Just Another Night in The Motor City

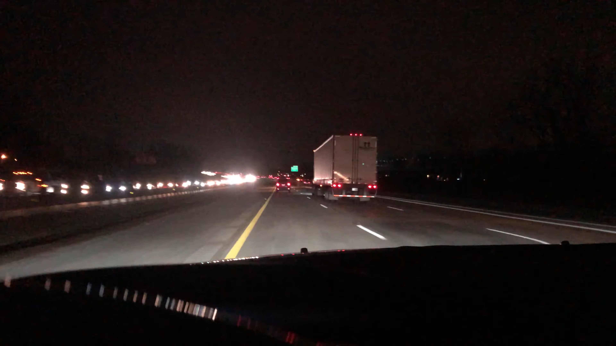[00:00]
LA That's white It's not so much red anymore but It's bumper to bumper A few minutes ago Over now